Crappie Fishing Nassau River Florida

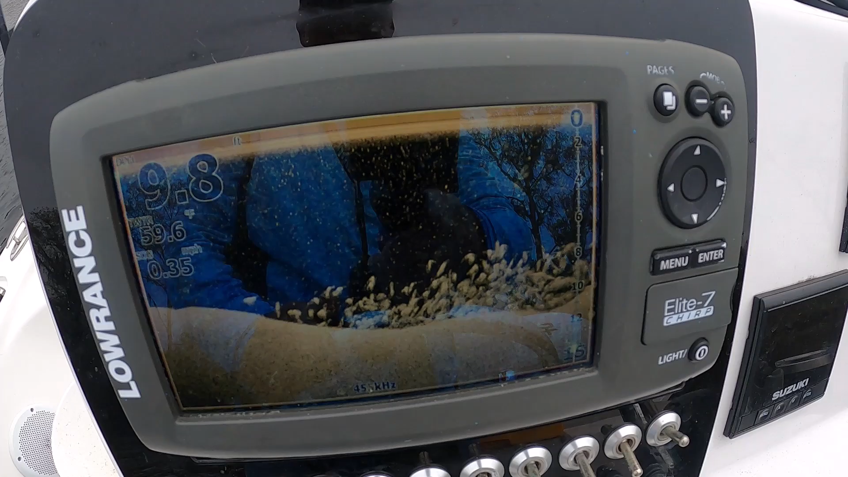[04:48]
That's crappie. Sitting down there. It's got to be.
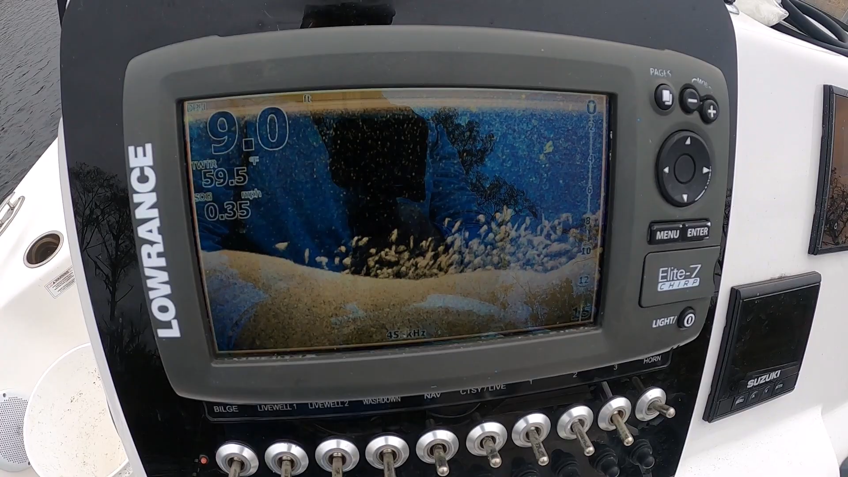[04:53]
On screen: speed 0.35 mph
I mean, I've seen that many a times. So, I'm slow rolling three jigs across that. See if I can pick some up. And, man. I mean, that's got to be crappie.
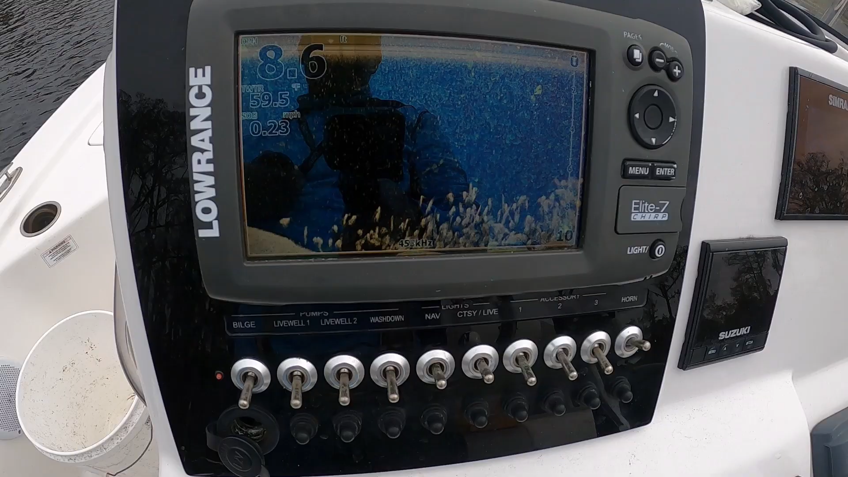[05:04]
I mean, just look at that. Look at that screen.